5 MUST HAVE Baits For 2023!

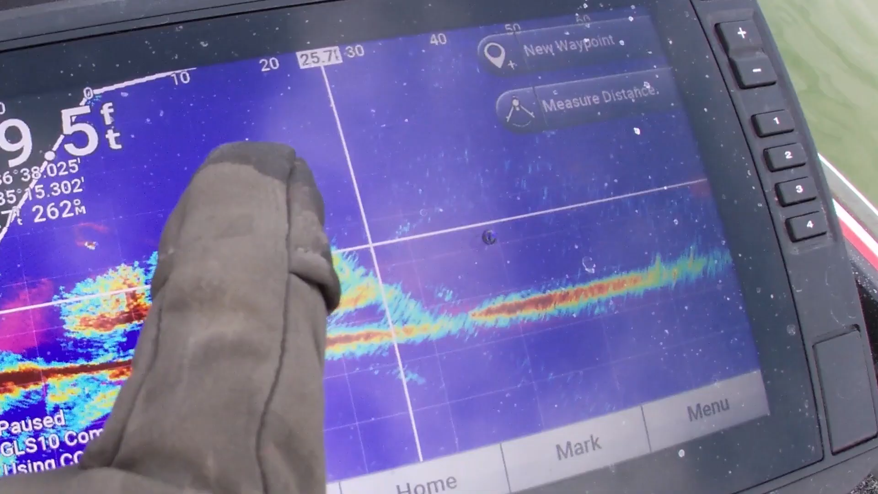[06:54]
It is a revolutionary field in our sport one that was previously undiscovered unless they were right below you.
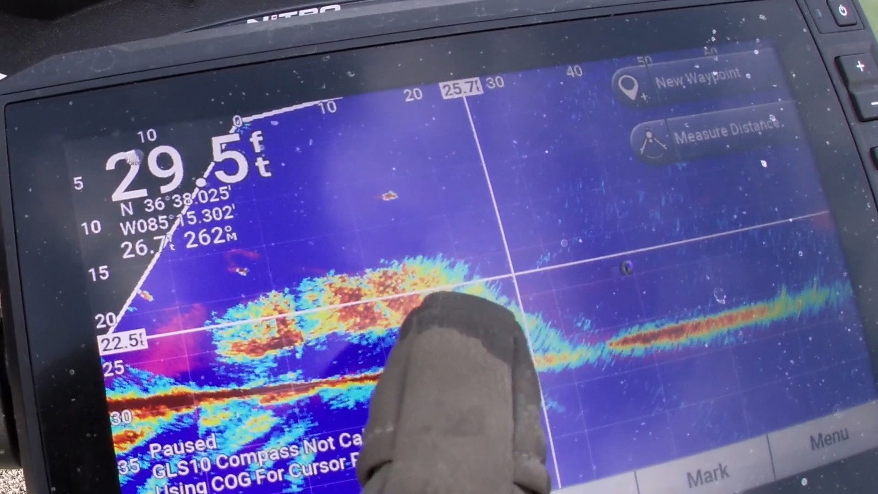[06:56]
On screen: depth 29.5 ft
So now that you can see out in front of you from top to bottom hundreds of like
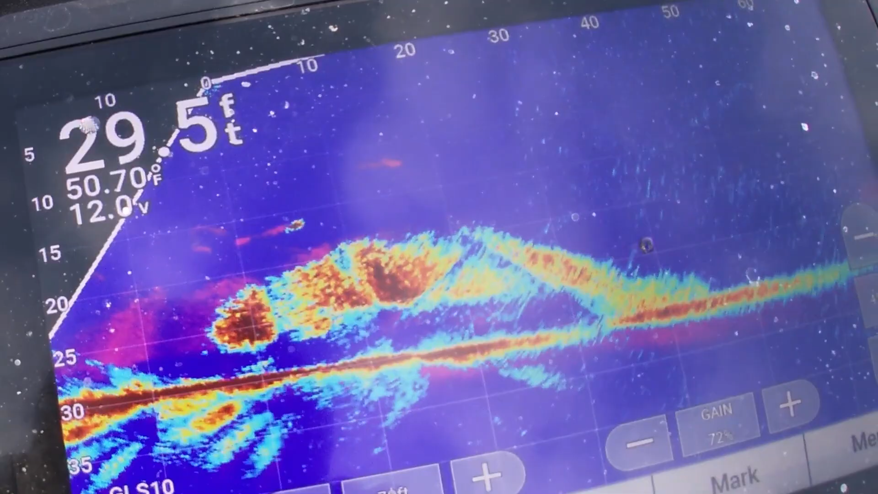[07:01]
On screen: depth 29.5 ft
120 feet out there I think most of the units go now it's pretty incredible what we can do and this